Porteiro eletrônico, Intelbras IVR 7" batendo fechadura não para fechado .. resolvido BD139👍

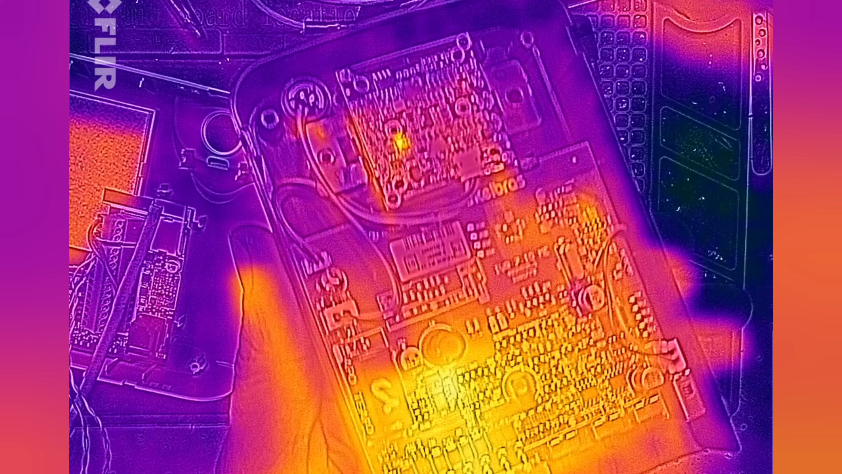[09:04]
Vamos ligar, vamos ligar. Alguma coisa que tá com 50 graus.
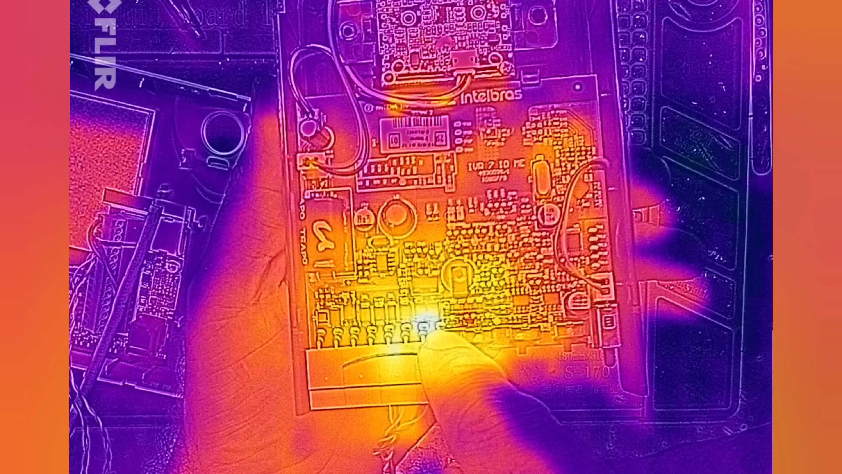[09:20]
Eu tava achando que é o diodo aqui, ó. Mas se a câmera tem um atraso... Pode ser o BD. Já tá marcando quase 70 graus ali. Mas tá acendendo aqui.
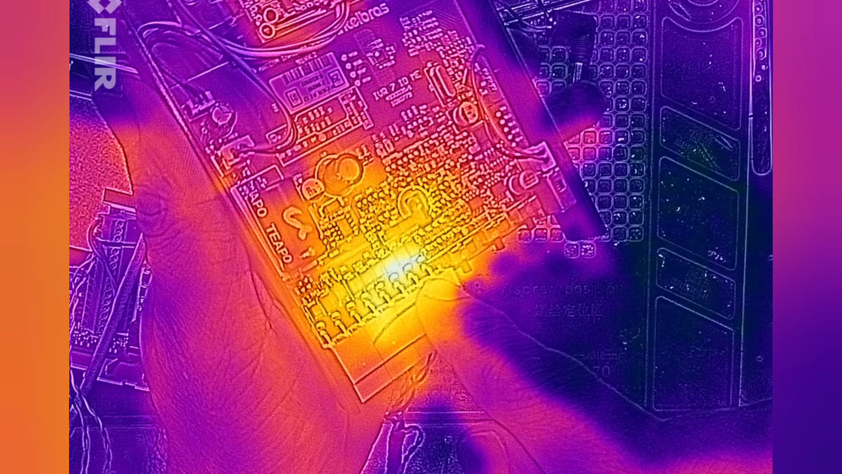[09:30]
Pode ser um desses diodinhos ali, ó.